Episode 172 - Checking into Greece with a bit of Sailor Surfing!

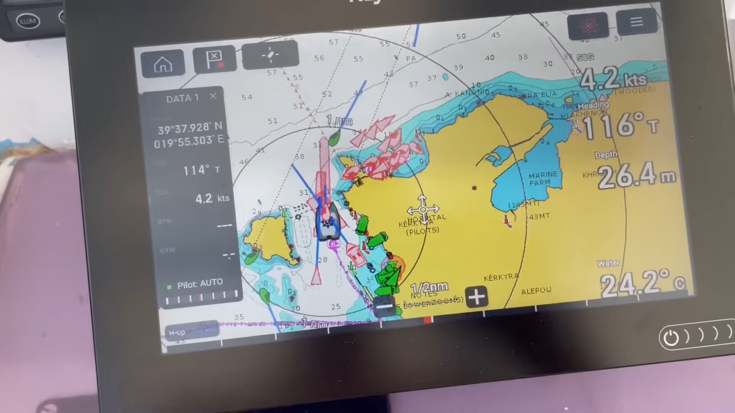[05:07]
I'll show you where we are in real life. This is Corfu, with Corfu Old Town here.